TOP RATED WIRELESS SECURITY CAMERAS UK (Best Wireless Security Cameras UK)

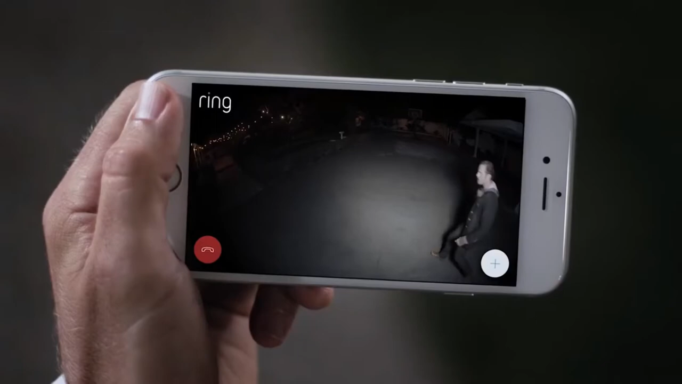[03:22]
It lets you see, hear and speak to visitors from your phone, tablet and PC.
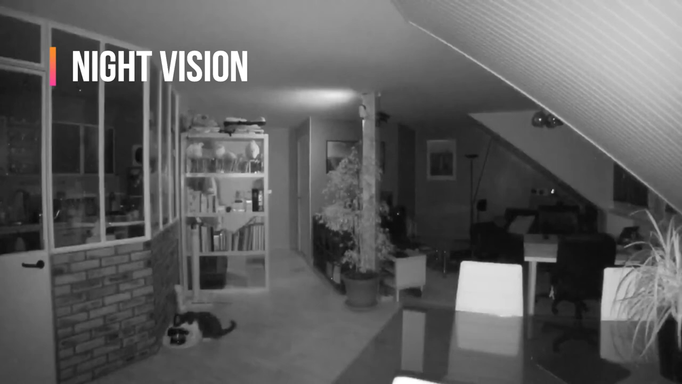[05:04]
Night vision guarantees you'll get a clear view even when there's little to no light in the home.